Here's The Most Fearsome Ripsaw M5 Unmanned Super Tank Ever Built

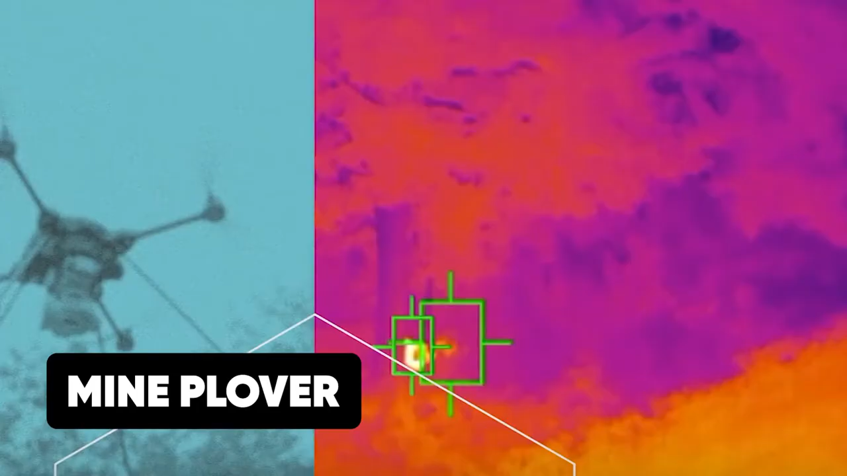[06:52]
and IED defense roller to enable it to neutralize identified mines planted on the ground.
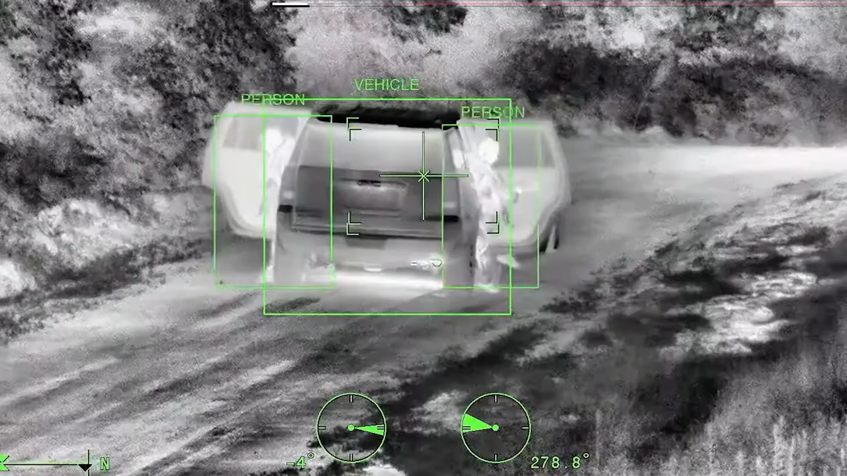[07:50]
thus warning it of impending danger and allowing the tank to position itself appropriately against them.